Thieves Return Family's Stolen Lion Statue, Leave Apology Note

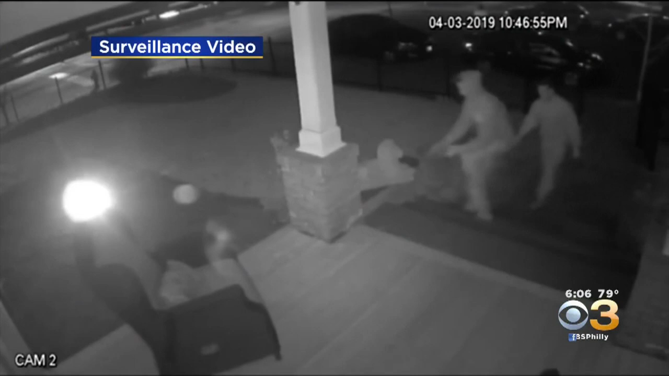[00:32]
Last Wednesday night, an outdoor surveillance camera captured two thieves dressed in sweats and hoodies picking up this 100-plus
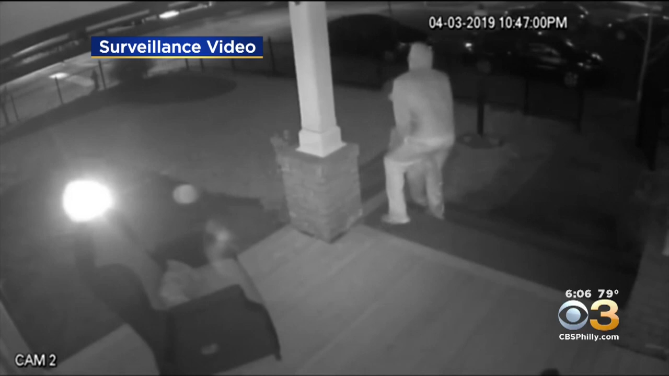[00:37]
pound statue lion and stealing it off the front steps of this Westchester home on the 400th block of North Church Street.
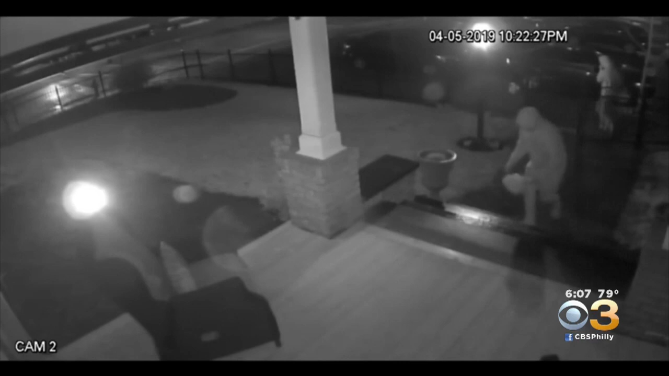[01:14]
returning the lion and placing flowers and a type apology note on the doorstep.